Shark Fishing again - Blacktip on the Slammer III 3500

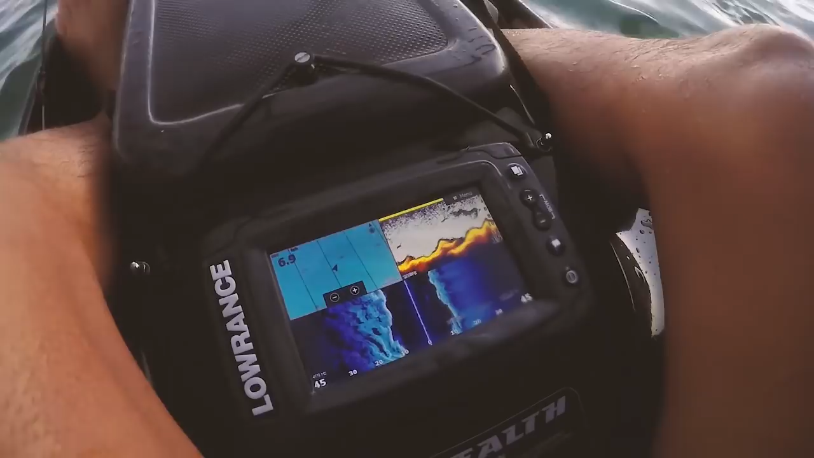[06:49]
You can see some bait sort of that's being pushed up.
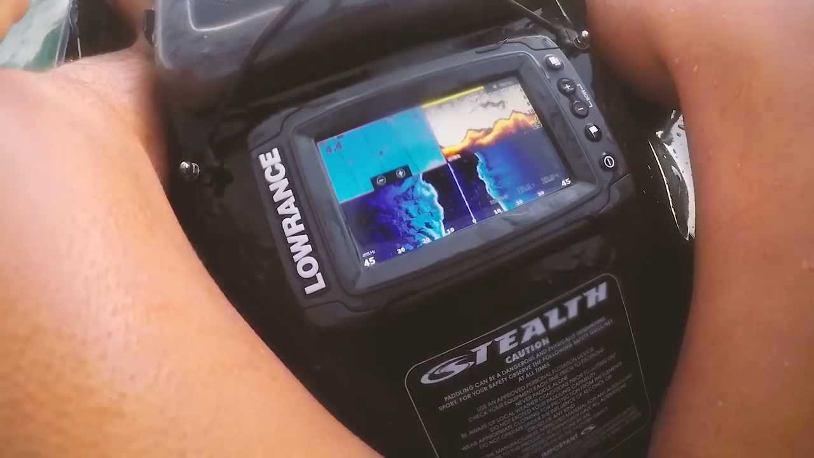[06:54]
Plenty of structure on that side there. But we're well and truly in close, so I'll have to move out to all of these marks out here.